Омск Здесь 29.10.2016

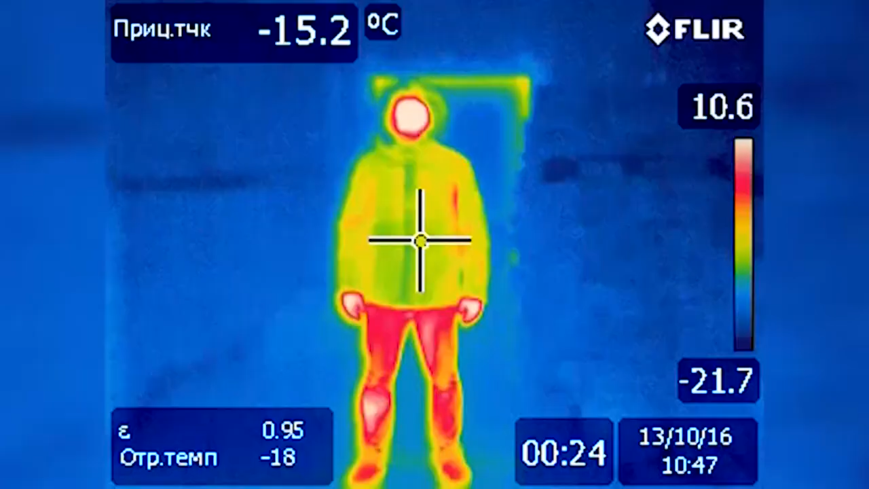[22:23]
On screen: spot -15.2°C
Единственное, в районе подмышек идет интенсивный теплообмен.
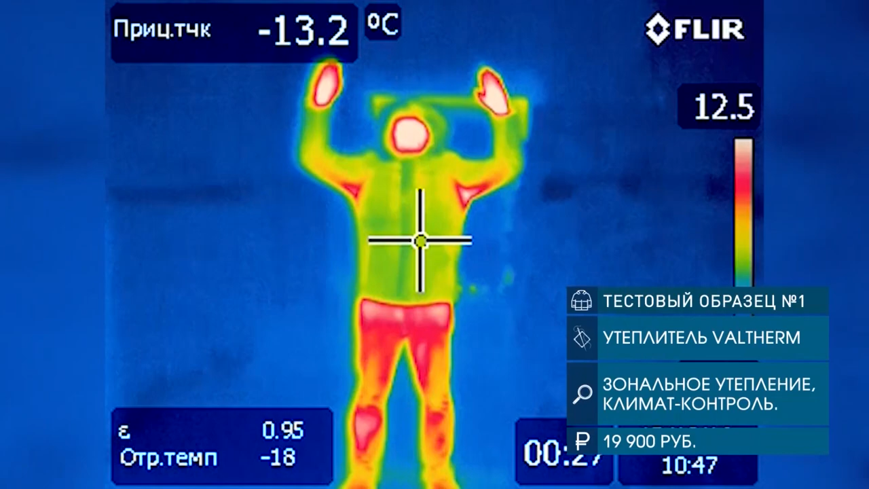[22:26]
On screen: spot -13.2°C
У меня замерзли только открытые участки тела.
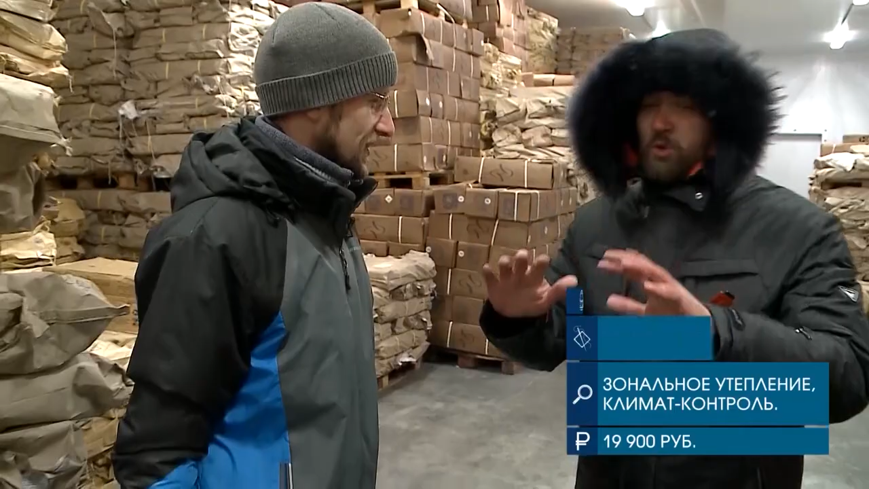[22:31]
Руки без варежек, они ощущают холод. Следующий образец – комбинированный полиэстер и верблюжья шерсть.
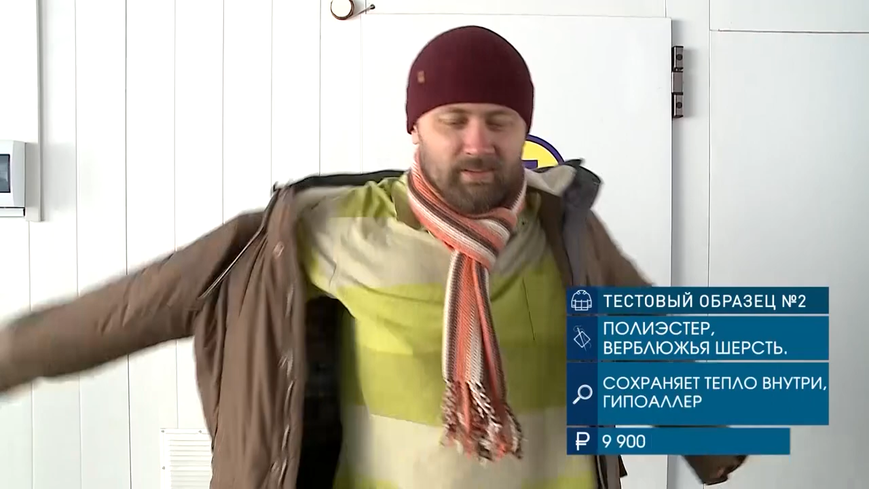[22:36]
Сразу видно, как карманы нагреваются от рук.
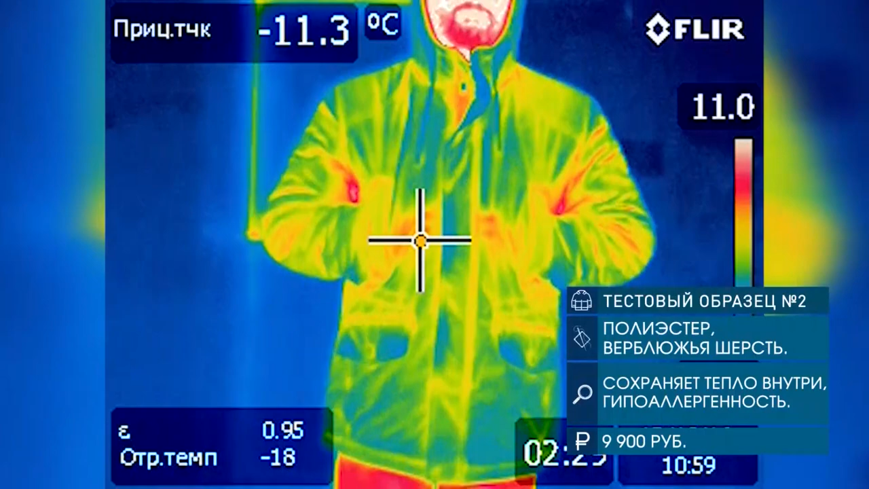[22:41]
On screen: spot -11.3°C
Также в подмышках видим отток тепла. Это самые горячие области у нас, нашего тела.
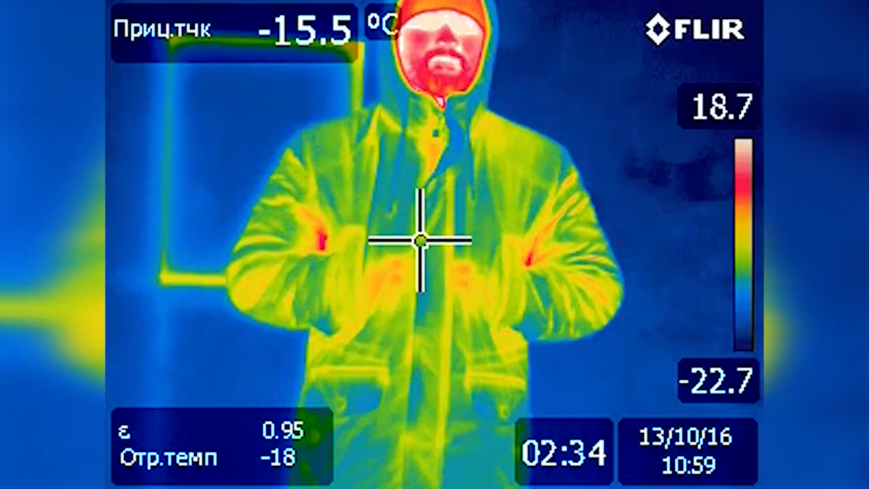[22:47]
On screen: spot -15.5°C
Наш последний испытательный образец с гусиным пухом и пером соотношение 80-20.
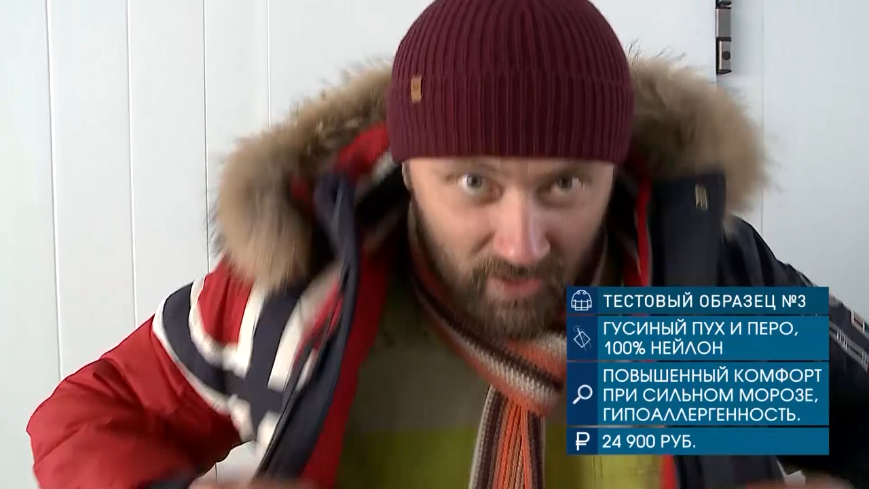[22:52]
Как и у предыдущих образцов, слабые места те же.
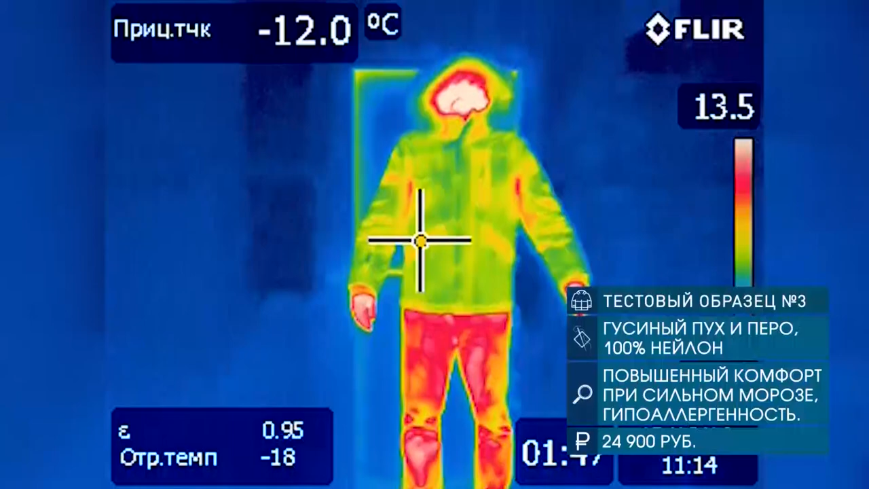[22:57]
On screen: spot -12.0°C
Через подмышки больше тепла здесь входило. Повернись, пожалуйста.
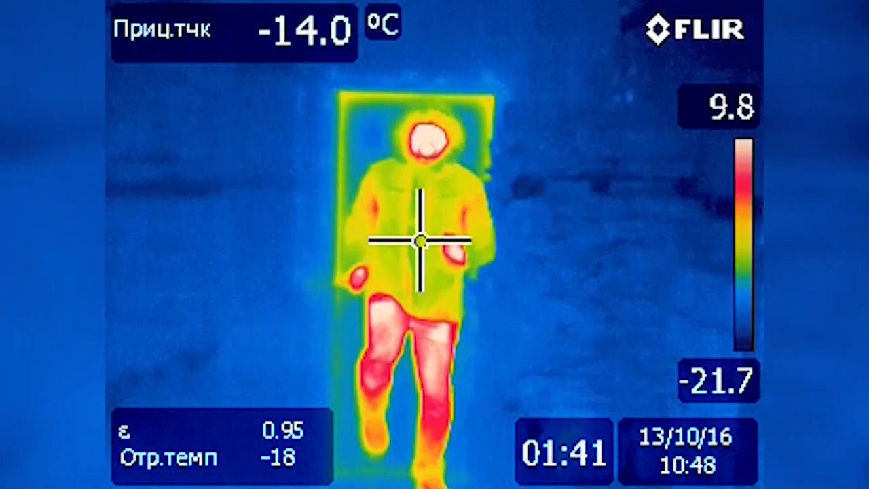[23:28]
On screen: spot -14.0°C
Они сопоставимы примерно, судя по температуре поверхности, по теплопотерям.